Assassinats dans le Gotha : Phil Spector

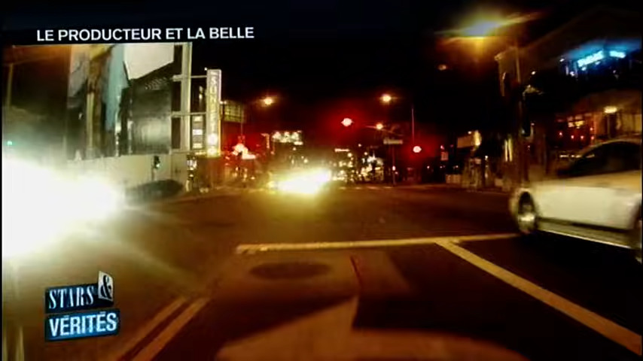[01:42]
Le 2 février 2003, une voiture noire file dans la brume électrique d'Alambra, dans le lieu tranquille de Los Angeles. A l'intérieur, un chauffeur conduit un homme et une femme blonde.